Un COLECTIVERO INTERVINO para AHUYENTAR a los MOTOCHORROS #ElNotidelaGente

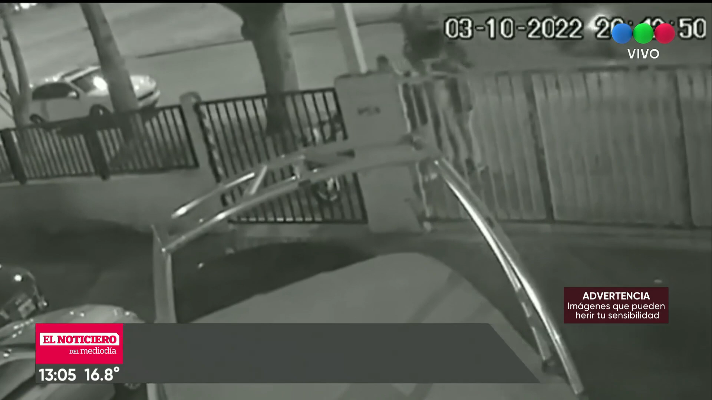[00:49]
Tal vez iban recolectando más víctimas a su paso.
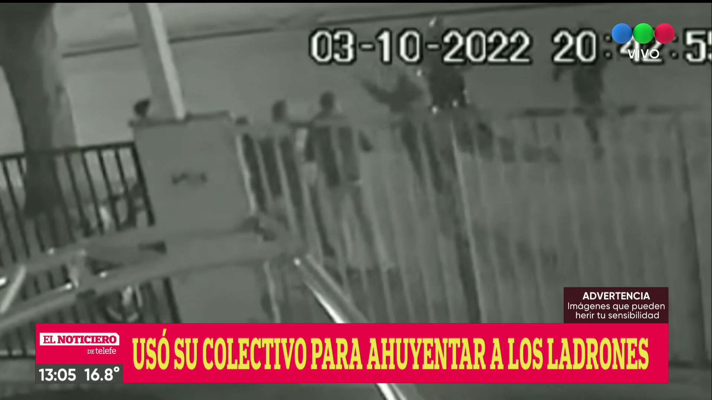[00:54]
Acá se ve el robo. Cómo encañonan a la gente contra la pared. Es una concesionaria lo que está allí como frente o fachada de ese lugar. Queremos saber cómo es que el colectivero lo ve, si se da cuenta rápidamente. Cómo toma la determinación. Sí, porque viene bastante atrás. Viene claro. Calculamos 20 segundos con diferencia del inicio del asalto. O todo parece más, no lo sé. Y lo cierto es que se involucra.
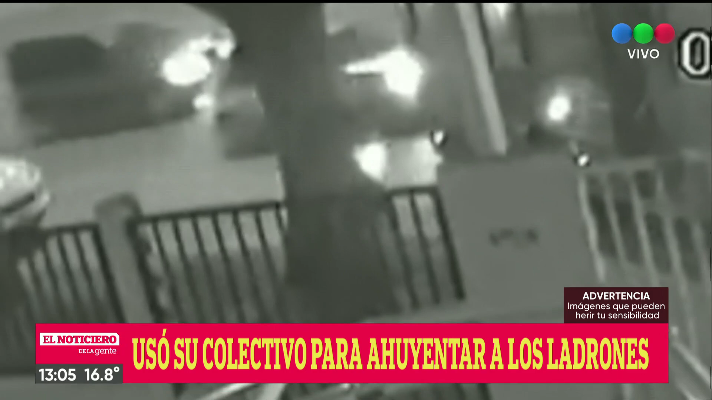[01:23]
Y lo cierto es que los delincuentes terminan cesando en la acción delictiva y por lo menos se terminan yendo.